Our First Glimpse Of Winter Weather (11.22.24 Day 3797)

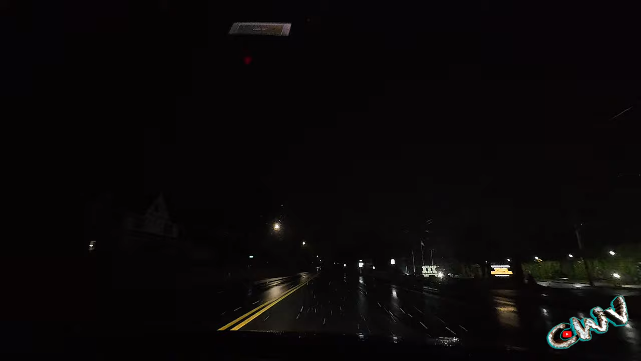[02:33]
I mean, obviously at motion, it looks worse than just standing still. Makes it kind of look like it's a blizzard, but it's really not. So, got snow. Finally, waited until November 22nd. Oh man, I hate getting sick. Already hitting the Zicam and the all the different things I have. I have cough drops with me. Citrus drops, actually.
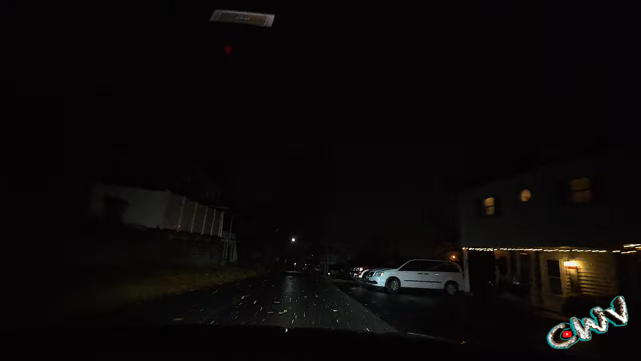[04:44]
I guess you would consider this blustery. The way the snow is like going one way and then all of a sudden reverses direction. and see what this does for business today. This might keep people at home.